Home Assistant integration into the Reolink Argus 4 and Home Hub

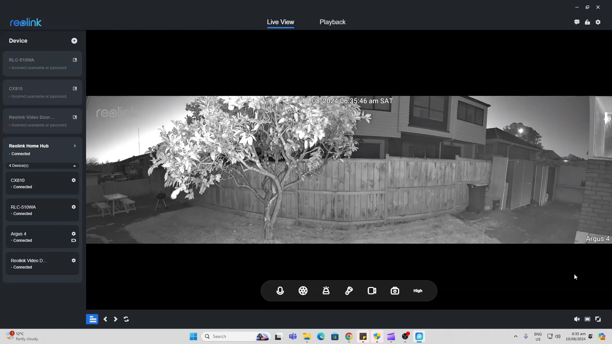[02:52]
now as you can see when i walk into the frame it will immediately detect me over there as a person and when the spotlights come on you can see it's pretty much lighting up my whole back